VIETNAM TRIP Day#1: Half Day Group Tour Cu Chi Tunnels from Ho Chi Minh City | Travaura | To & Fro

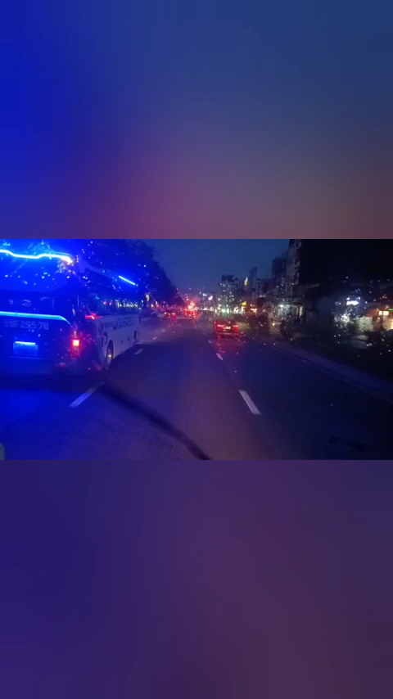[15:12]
And there are buses like this which take people to the nearby cities. It also might be the tourist operators, the tour operators.
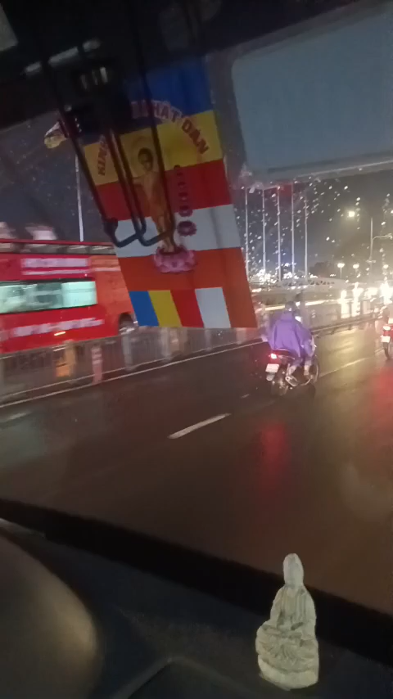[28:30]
it's just amazing to see them floating on the water. Okay.
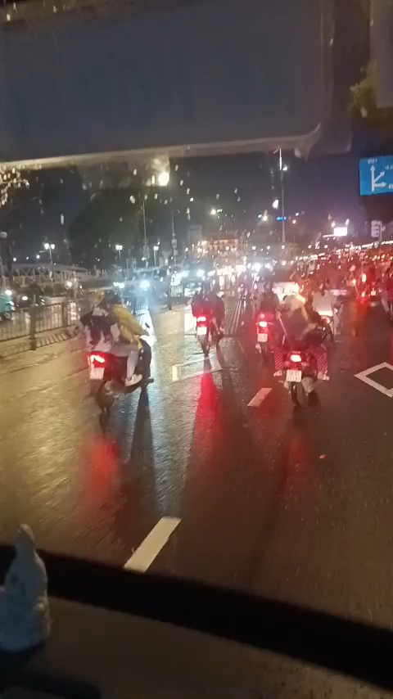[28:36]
300 first, okay. Okay. This time also I want to go above the bridge, but he's taking us below.
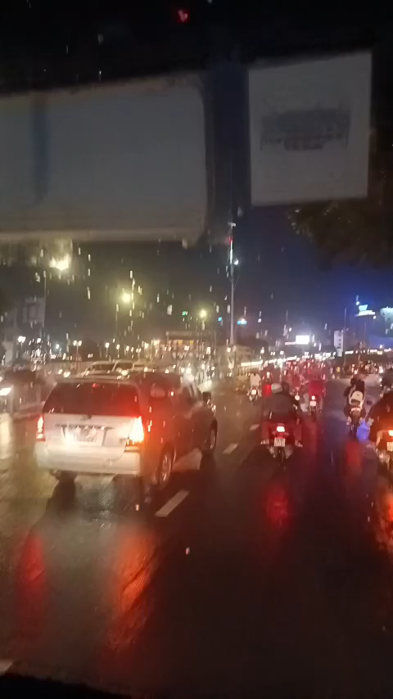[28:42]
One month I buy $80. $80. Until one year finish. Okay. That also, wow, that's a big ship.